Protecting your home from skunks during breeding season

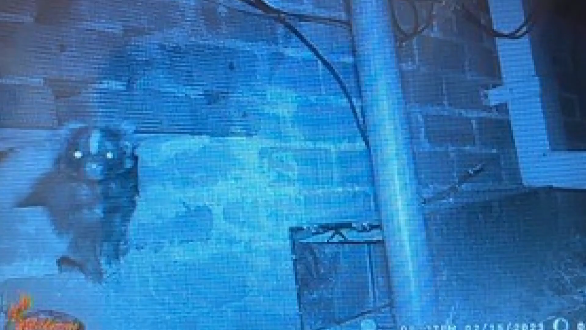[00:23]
When a homeowner realizes there's a skunk at their house, it could go from this.